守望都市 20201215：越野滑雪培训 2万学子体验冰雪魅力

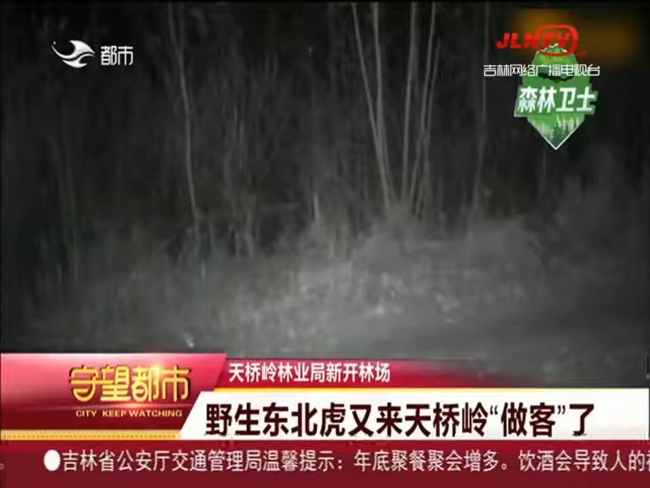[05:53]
画面中一只东北虎神态威严步伐威武的从镜头前走过这是由天桥林林业局新开林场的工作人员在
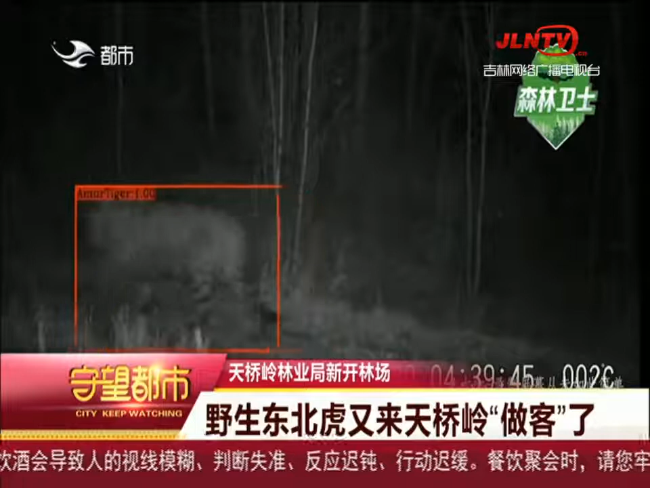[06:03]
检查邻区野外红外相机时发现的野生东北虎视频影像资料两段视频的拍摄时间分别是10月25号4039
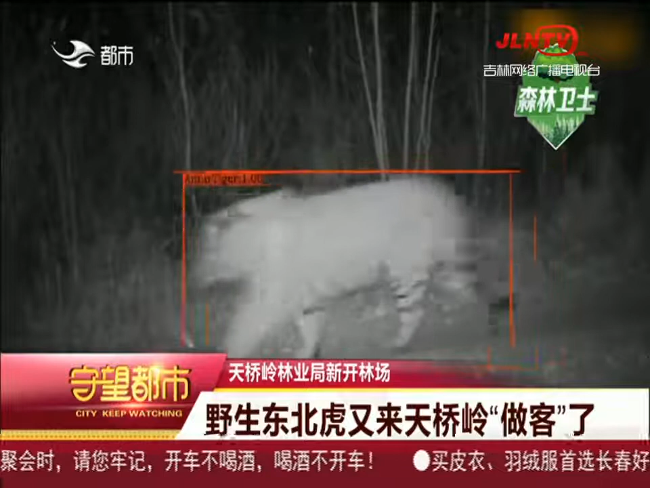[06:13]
分和4057分这是自2015年以来第六次在该林场拍摄到野生东北虎的实体